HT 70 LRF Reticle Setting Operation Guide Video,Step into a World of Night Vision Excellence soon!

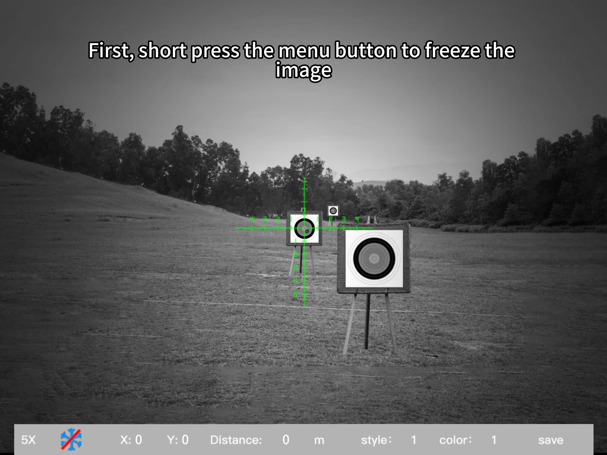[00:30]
At this point, the image on the device will freeze. Press the camera video button to adjust the x-axis.
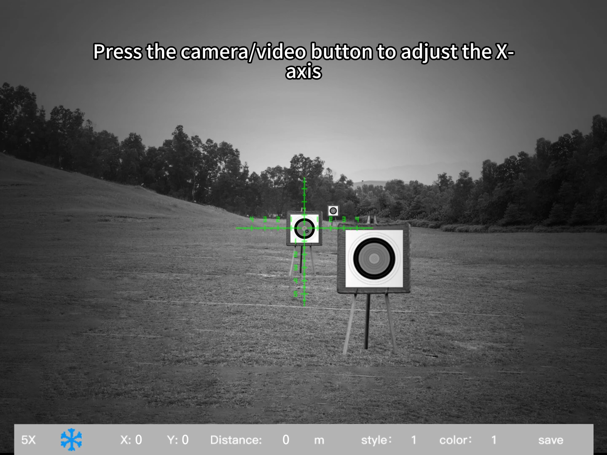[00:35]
The x-axis represents horizontal movement.
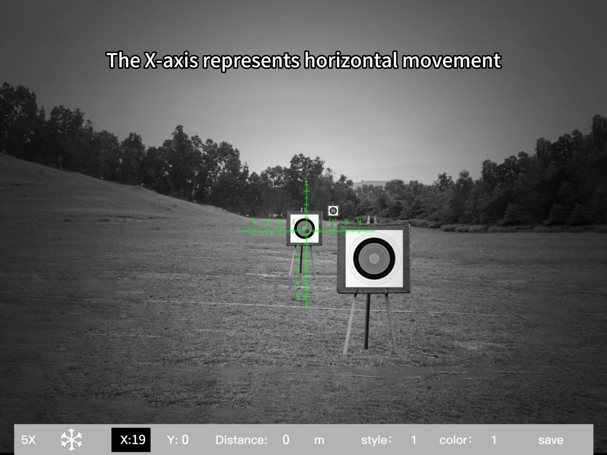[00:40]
The y-axis represents vertical movement. Once calibrated, input the distance. Make sure this distance matches the actual target distance.
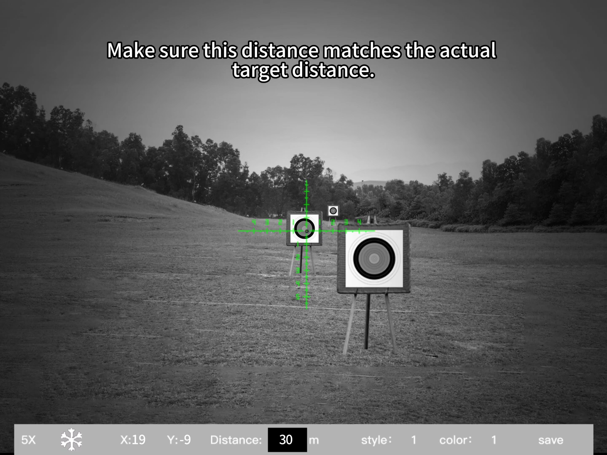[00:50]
Select the distance unit as meters.
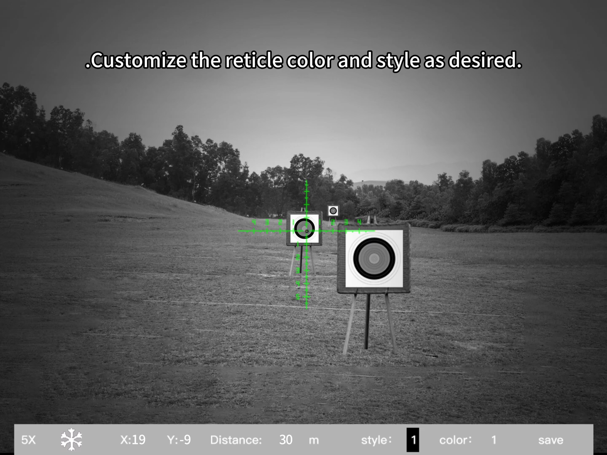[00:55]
Customize the reticle color and style as desired. Short press the menu button to save the settings.
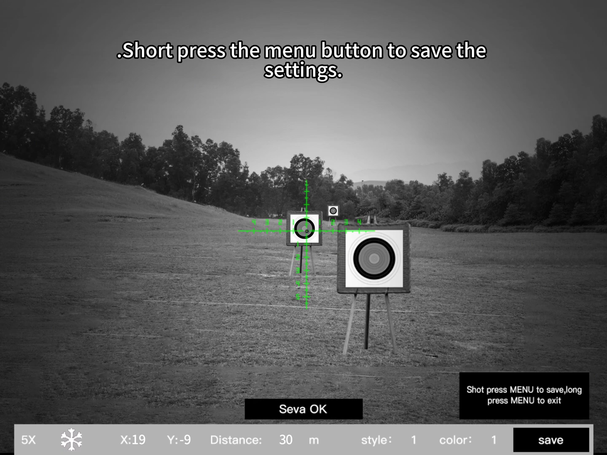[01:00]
The reticle zeroing calibration is now complete.